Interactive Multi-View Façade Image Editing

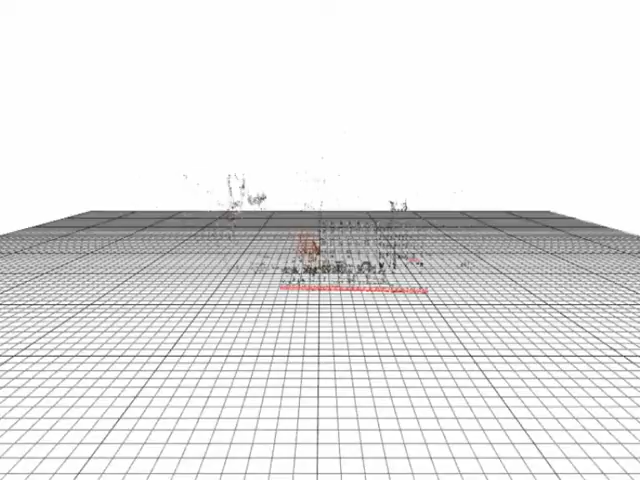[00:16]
The structure from motion module provides a sparse 3D point cloud of the scene. Note the dominant facade plane.
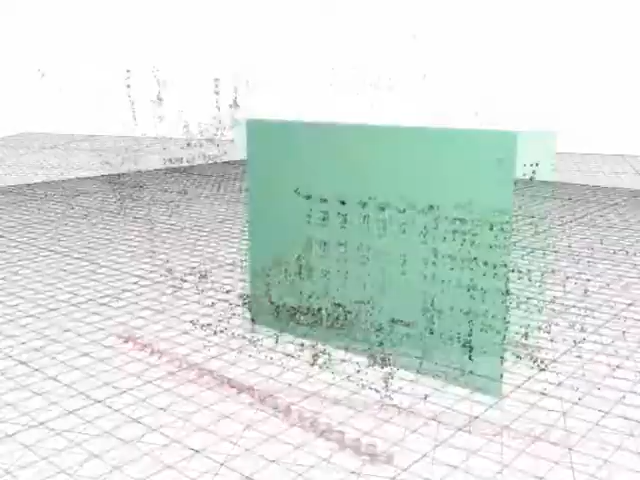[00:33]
In the next step we fit a plane into the sparse point cloud.
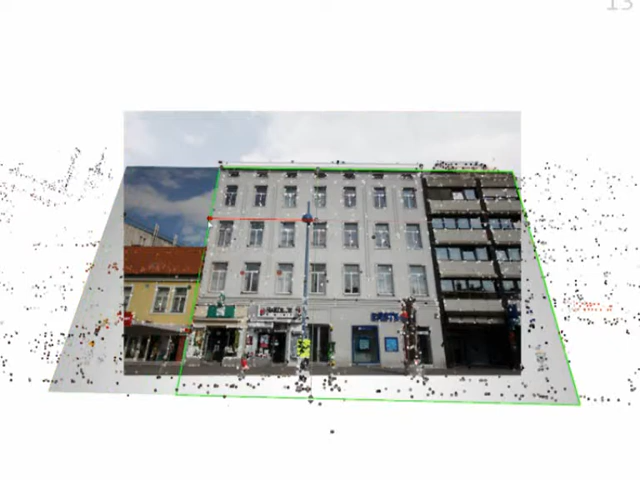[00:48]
we introduce user interaction which allows for easy adjustment of the boundaries.
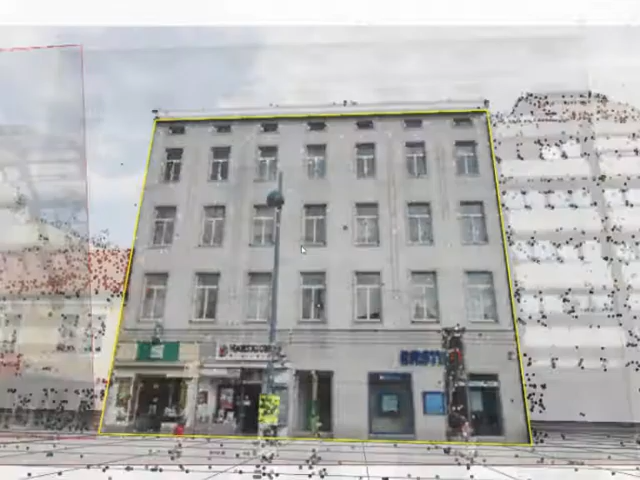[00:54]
Now we compose the facade image by sampling color values from optimal shots.
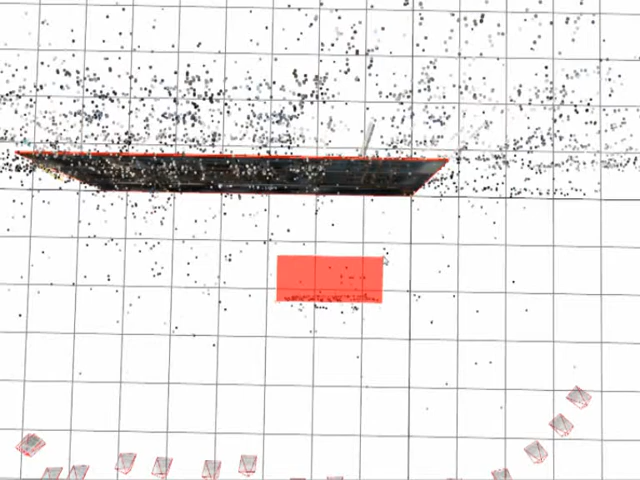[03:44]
We allow the user to specify the occluding geometry by adding simple shapes like a cuboid. By looking through the shots the user can adjust the boundaries of the shape by using a simple interface.
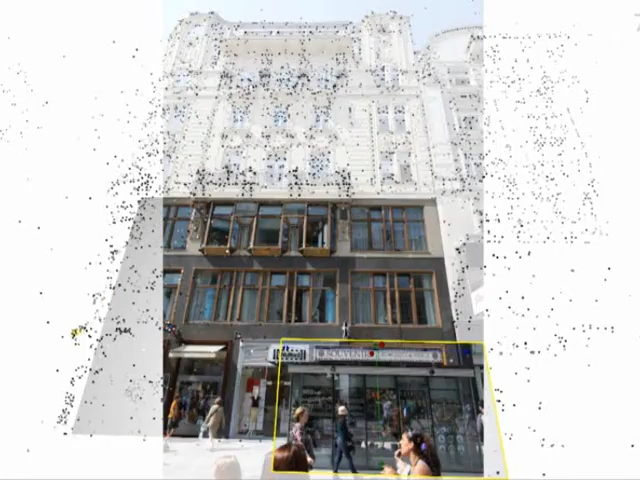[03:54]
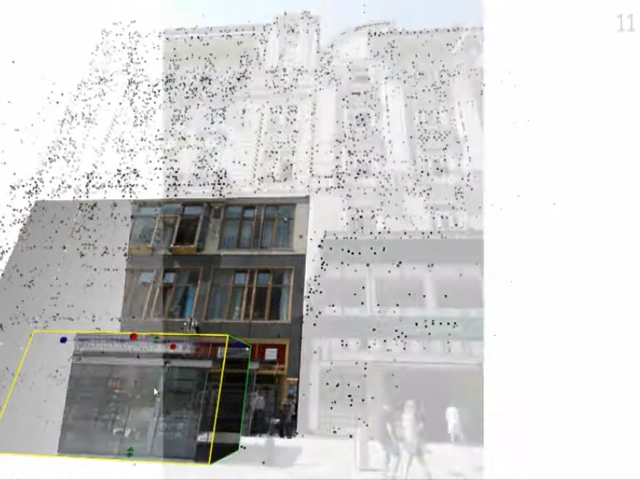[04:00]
Note the example of the occlusion mask of the current shot.
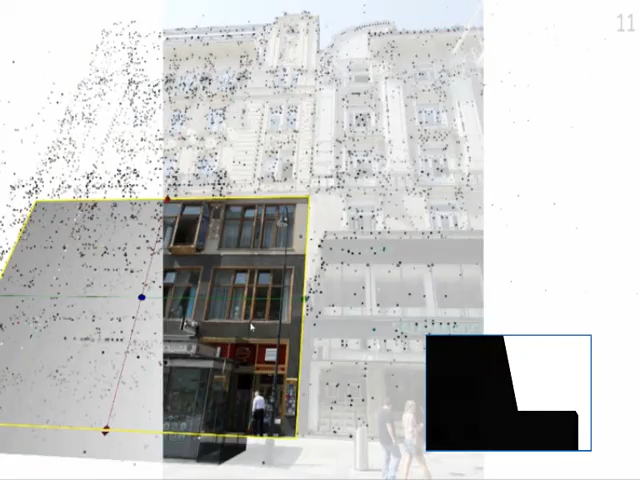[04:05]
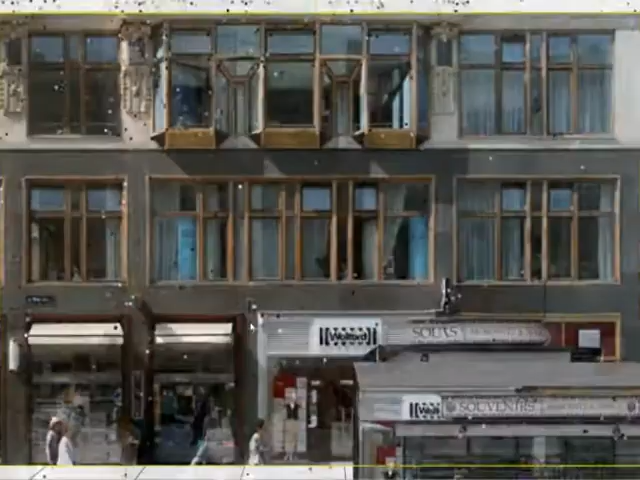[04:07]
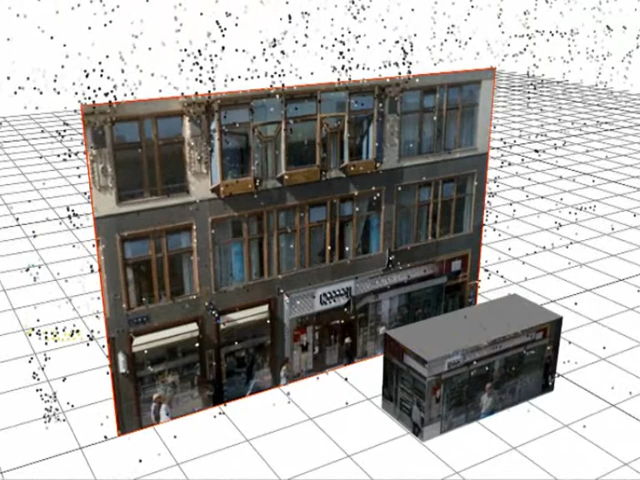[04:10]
If we take the geometry into account the shop is automatically removed from the final image.